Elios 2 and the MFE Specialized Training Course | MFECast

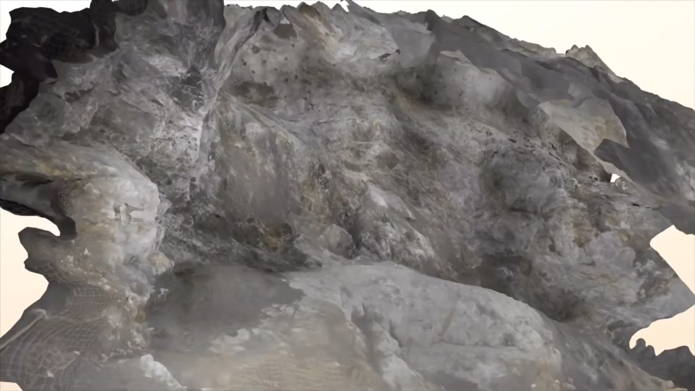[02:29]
I like how they also added the 2D measuring tool into the inspector software as well. There's been all kinds of upgrades to this.